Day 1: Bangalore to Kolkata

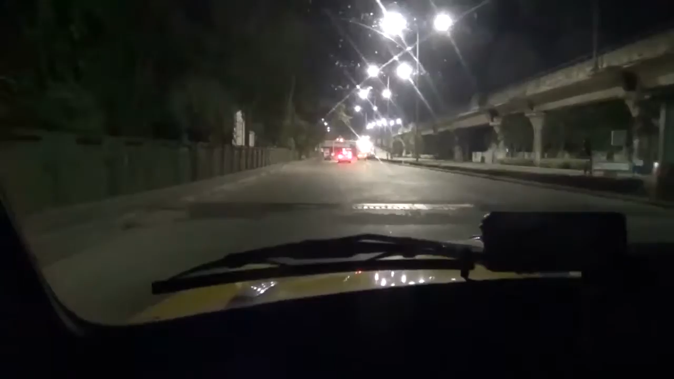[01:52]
This is around 2 a.m. We are just outside the airport.